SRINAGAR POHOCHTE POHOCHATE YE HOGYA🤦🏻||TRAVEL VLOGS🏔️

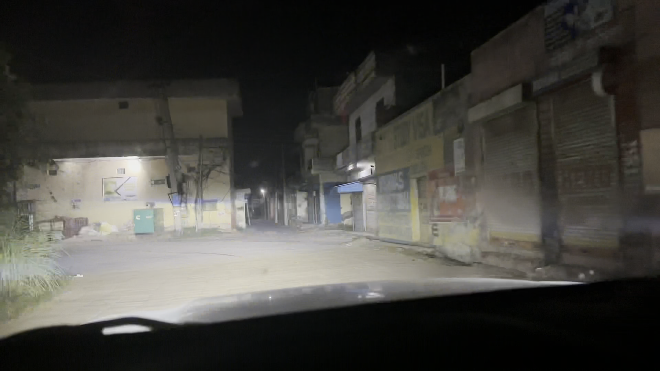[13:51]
ऐसे ना आपको ना रोड दिखेगा, रोड के नीचे से गाड़ियां निकल रही हैं.